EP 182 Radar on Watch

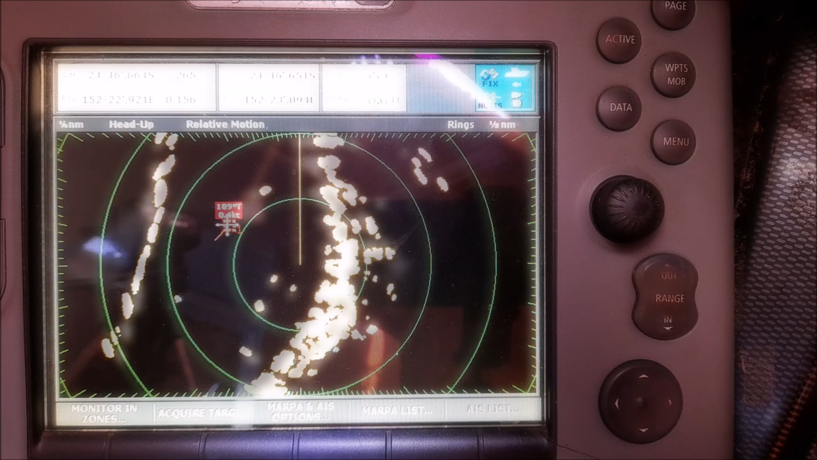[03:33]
10.1. It's just one of the little creek boats. Someone out trying to catch a prawn or three. As you can see, this has got a preset alarm.
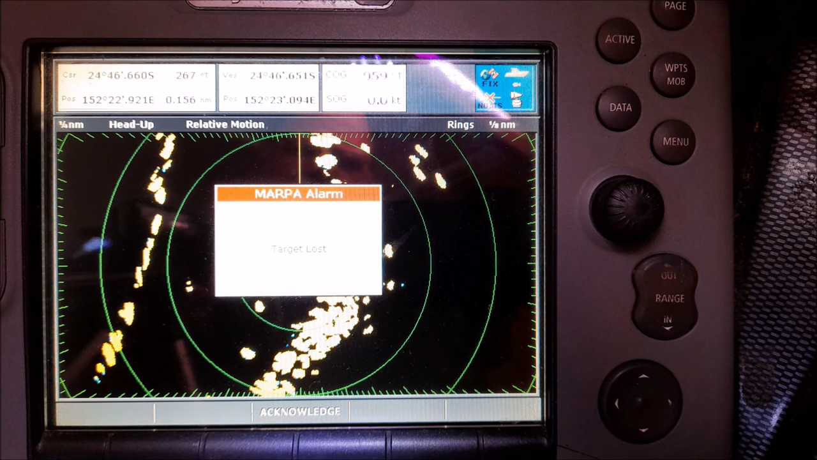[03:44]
If a vessel is moving and comes within one nautical mile of us, you will have an alarm go off. Acknowledge the alarm. And there it is. That vessel was going through within one nautical mile. It's where we were anchored. So, at sea, if something comes in with one nautical mile, the radar will warn us. This radar, Raymarine radar, says it goes out to 24 nautical miles from where we are. That is two nautical miles, four nautical miles each ring.
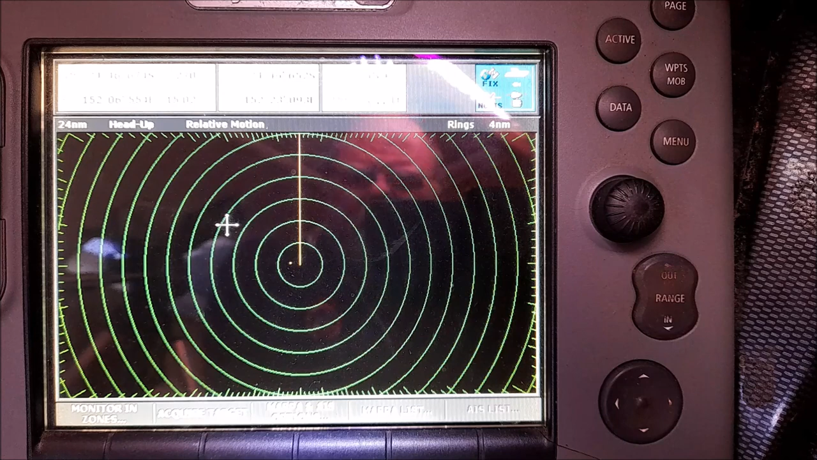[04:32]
But being realistic, on a very flat night when we're sailing along, if we can see out to 18 to 20 miles, that's about as far out as we can physically see. So, look, and that is usually plenty of time to dodge, take a phase of action, make radio contact and be aware of what is around us. We did have one close encounter, what I class as a close encounter, with three other vessels as we were sailing between Fiji and Vanuatu. It was only an hour and a half before sunrise, and we picked up three targets on our radar.
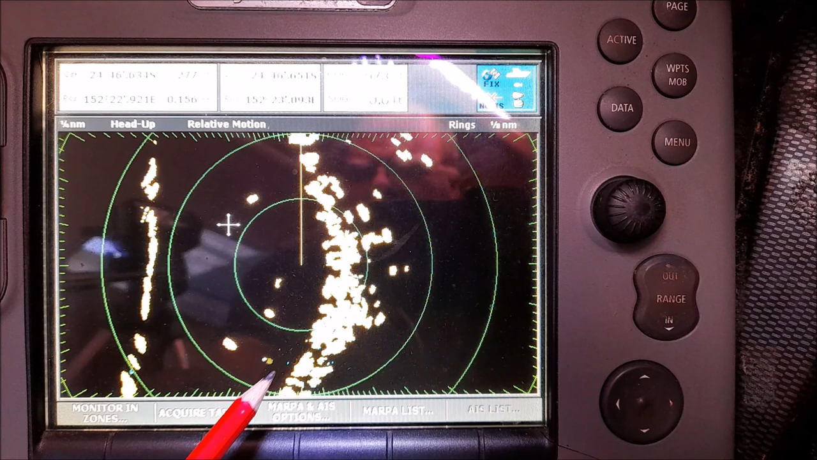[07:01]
Therefore, you can see we are right in the centre of the green rings, the green circles. That is where ANICAM is, that's where the radar is right now, along that side of us, the solid is the riverbank, and the other side is the riverbank. And we can see we have a clear way to go, provided we dodge these other vessels if we were underway.
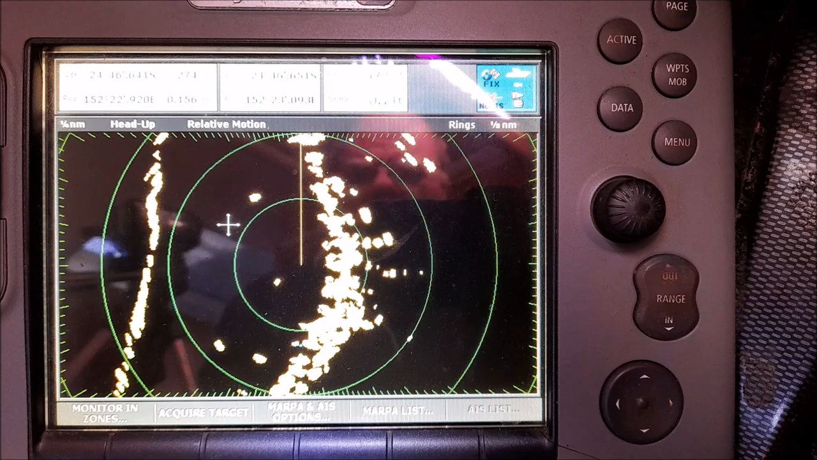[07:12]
That is how we use our radar, to show us in real time, where we are,